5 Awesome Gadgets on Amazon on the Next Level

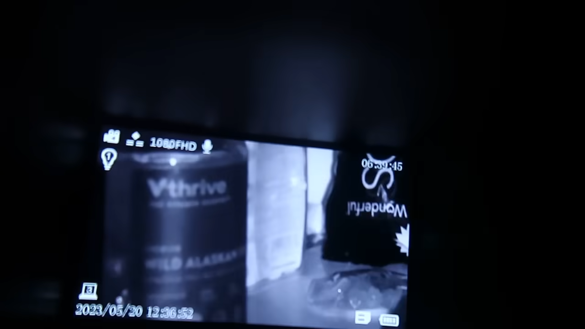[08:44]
that's a really high quality I'm gonna do more tests outside at night time
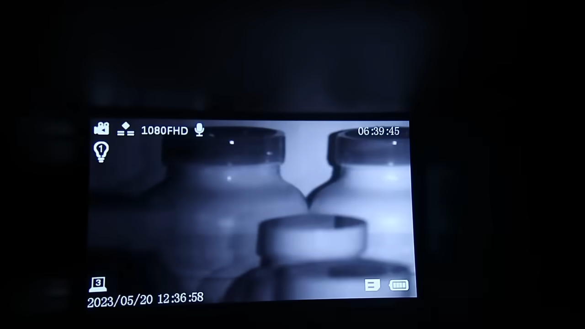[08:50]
Wow, that's such a good binoculars With the night vision goggles Amazing